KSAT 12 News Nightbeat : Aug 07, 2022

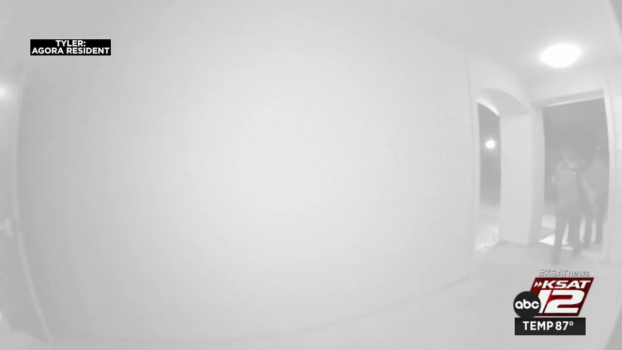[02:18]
It's a quick shot of a man being walked through an apartment complex in handcuffs.